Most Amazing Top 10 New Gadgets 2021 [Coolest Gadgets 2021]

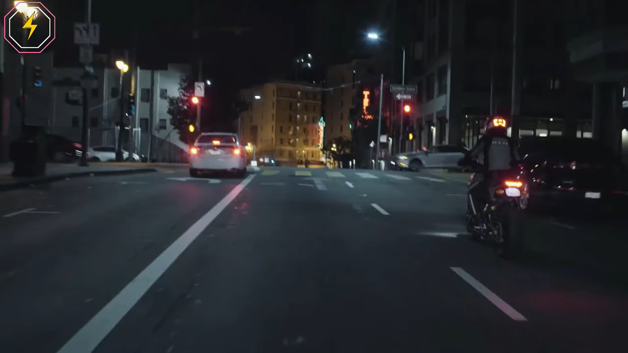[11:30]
It is detachable, so you can mount to multiple helmets and require no apps, no wiring, and no hassle.
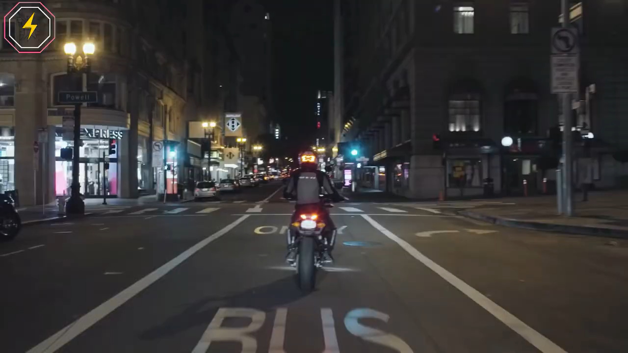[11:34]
Brake Free is an ultra-bright and smart LED brake light that instantly improves your visibility.